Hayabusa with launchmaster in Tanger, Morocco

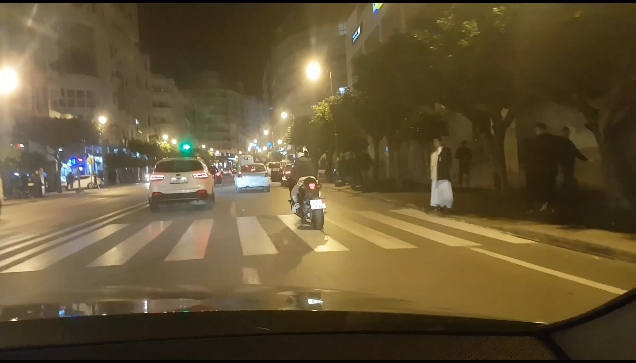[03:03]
Kijk het, iedereen staat langs de kant van de weg.
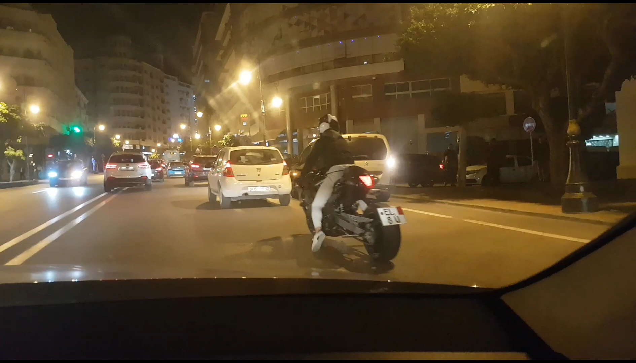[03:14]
Hey, heel Marokko, kom naar de straten. Er rijdt Hayabusa door de straat. Hawa.
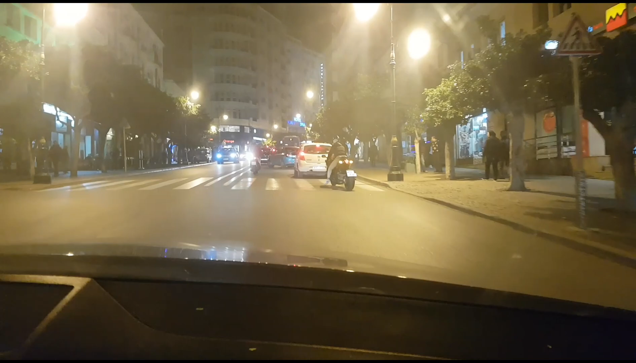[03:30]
Die waren met vier assen. Alleen vier eentjes.